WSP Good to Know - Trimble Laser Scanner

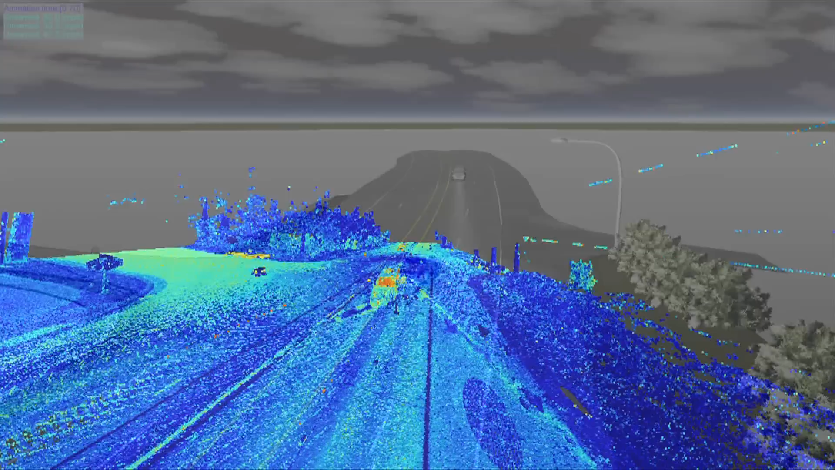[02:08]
It also takes pictures, and software can be used to stitch the points and pictures together for a 3D view of the scene.